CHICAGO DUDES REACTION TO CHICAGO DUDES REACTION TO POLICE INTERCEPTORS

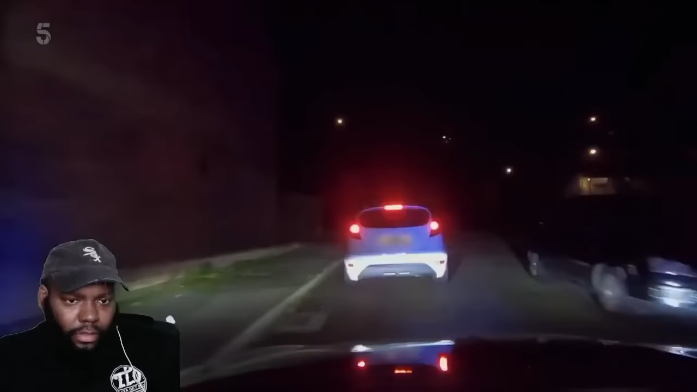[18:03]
We're looking for YA1. So far, so good. But the passenger seems keen to stretch his legs.
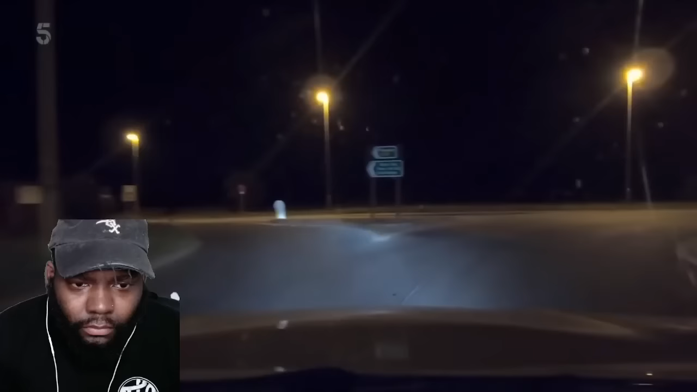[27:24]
On the bend. Or in the dark round here. Let's go up here. We're just passing the road junction or the crossroads. We're anchoring to our near side. Yeah. No deviation, A614. It's dark as shit. What is it?
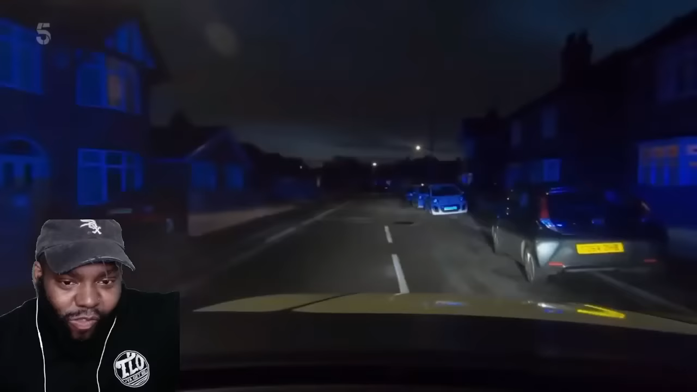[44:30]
Here, I'll try and get myself onto that bend on Hill Road then.
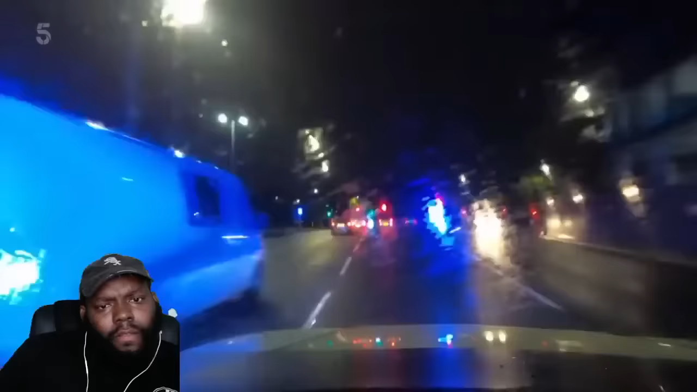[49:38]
Didn't see nothing. There you go. I thought the police would have had better windshield wipers than this. That's the one.